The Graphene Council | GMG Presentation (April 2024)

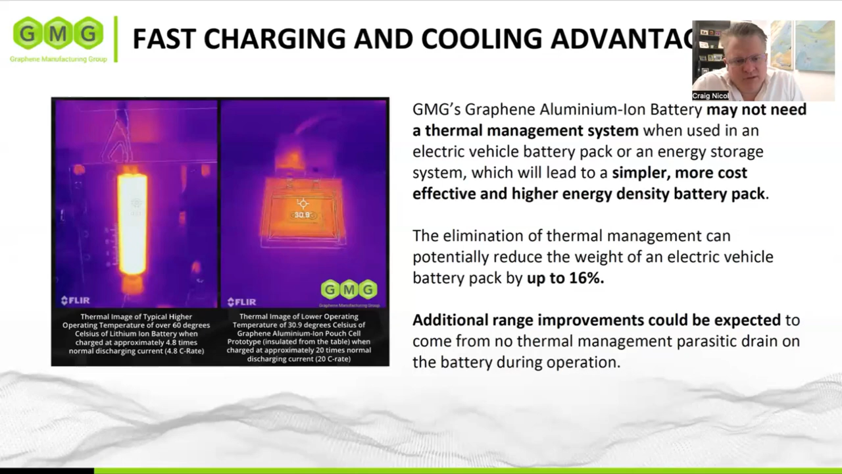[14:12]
whereas our battery is being charged at 20 times normal rate sitting at 31 degrees. So this will likely mean no battery cooling and many other improvements. And this will flow on to other opportunities. Next slide, please.